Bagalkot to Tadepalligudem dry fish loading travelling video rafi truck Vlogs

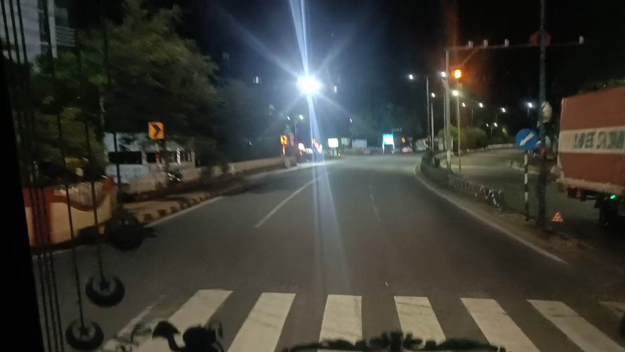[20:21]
ఇక్కడ నుంచి ఇక స్ట్రైట్గా ఒకటే రోడ్డు మంది. ఇంకా ఇక ఏం లేదు, డైరెక్ట్ వెళ్ళిపోవడం మనం ఏలూరు.
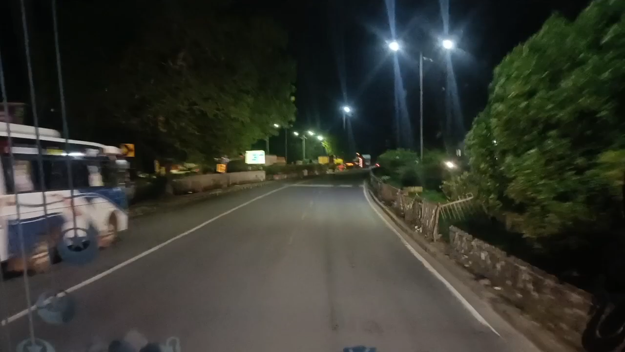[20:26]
ఏలూరు తర్వాత అయితే తాడేపల్లిగూడెం. ఇక్కడ ఒకటే రోడ్డు అనమాట హైవే. దీంట్లో మనం చూపించడానికి ఏం లేదు.